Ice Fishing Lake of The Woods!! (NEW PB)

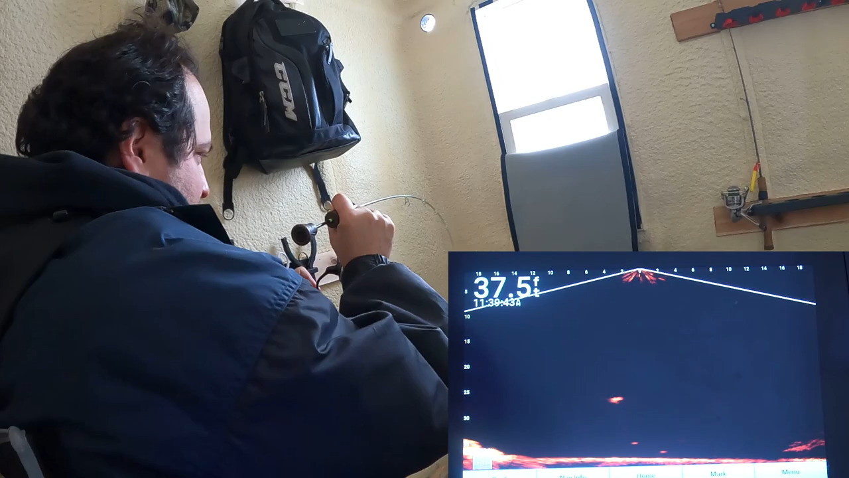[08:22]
moment. Oh! Nice. Nice. That's a good size.
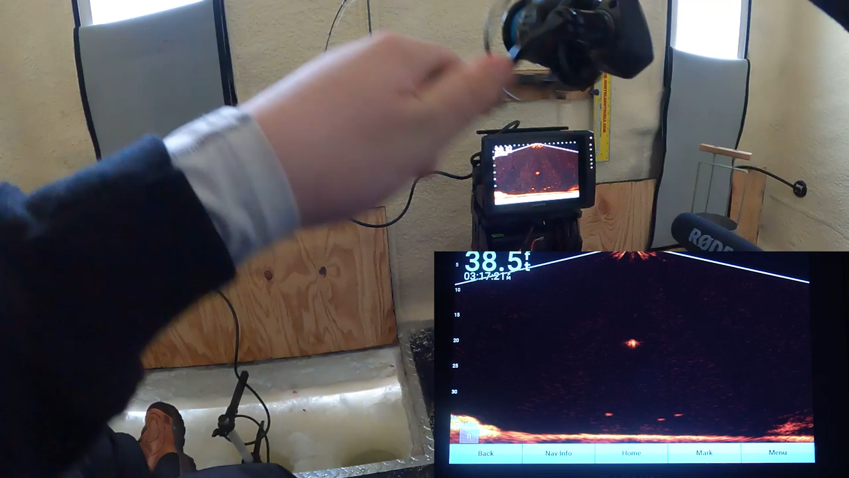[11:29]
Feels better. I don't know what it is or how big it is.
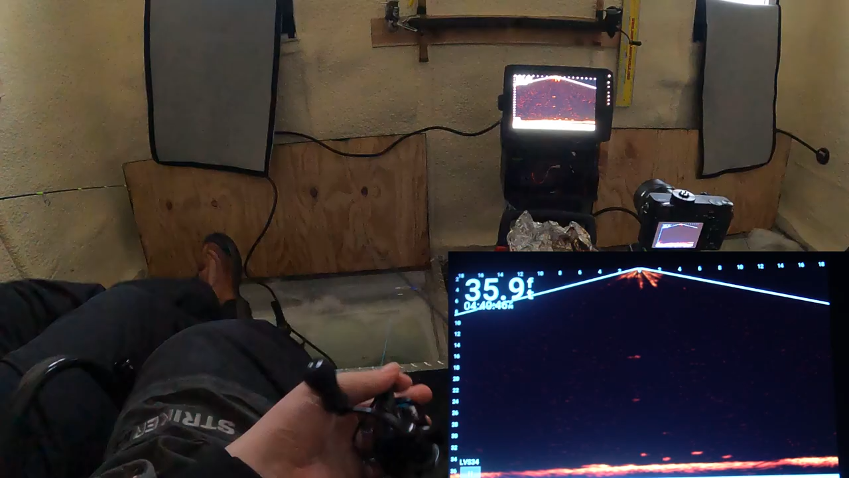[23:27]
Are you too deep in? And like, this is a big one.